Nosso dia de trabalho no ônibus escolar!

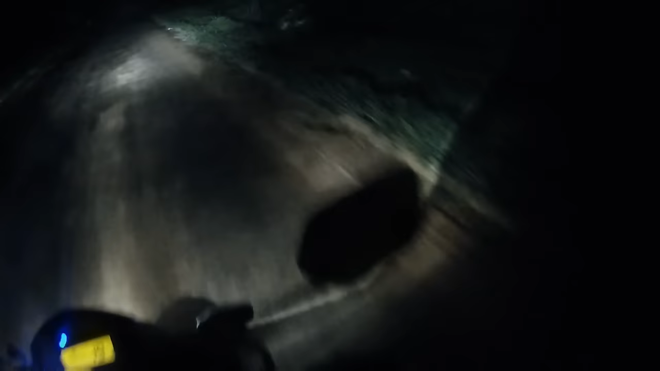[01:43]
Deixa eu dar uma olhadinha aqui se tá gravando. Tá gravando. Beleza, pessoal? Acompanha aí e vocês vão vendo como é mais ou menos
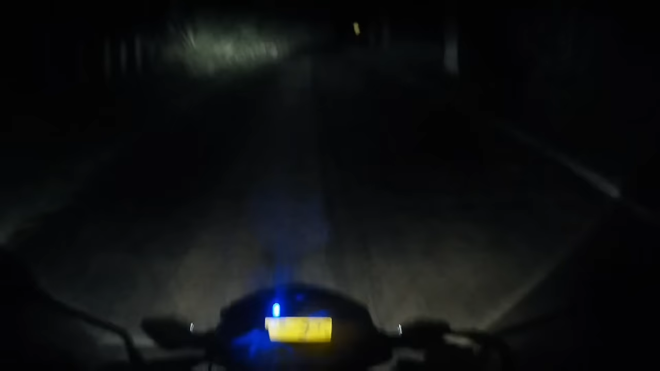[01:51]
a vida de um motorista de ônibus escolar, beleza? Pelo menos a minha, né? A minha rotina aqui, o meu horário. Beleza? Valeu. Daqui a pouco a gente volta. Valeu? Fui.
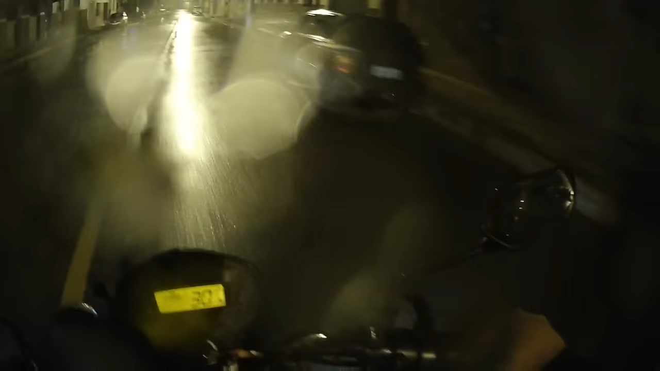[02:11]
Voltamos pra dar continuidade aí com o vídeo, né? Com o conteúdo. Estamos chegando aqui até a garagem. Rapaz, hoje eu peguei chuva.